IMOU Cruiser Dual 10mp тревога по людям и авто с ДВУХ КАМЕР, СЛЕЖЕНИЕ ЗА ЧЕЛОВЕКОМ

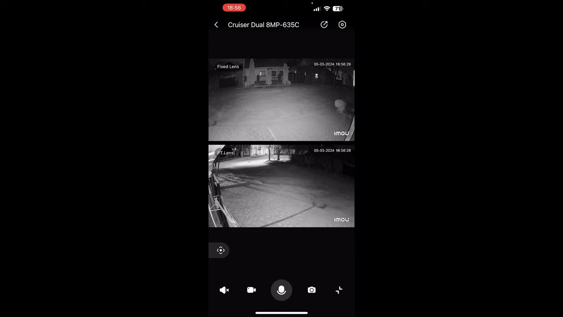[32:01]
Верхняя видит хорошо и хватает ей ее инфракрасных светодиодов. Видите вы на большое расстояние. И нижняя также отлично. Картинка довольно-таки хорошая. Давайте по ночным режимам. Вот вылезают некоторые моменты, мелочи, которые, ну вот реально не поймешь, почему не исправить. Смотрите, быстрые значки. Быстрые значки, функция.
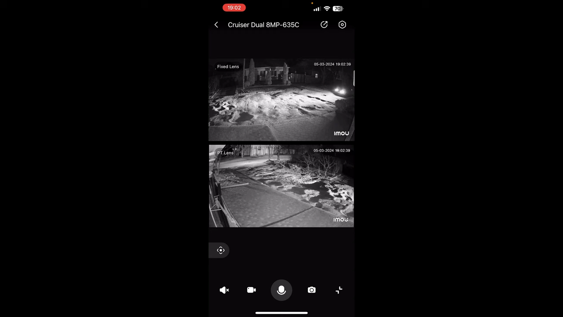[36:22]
Так вот, видите, все работает. Малейшая, видите, освещенность. Она переходит в цвет сама.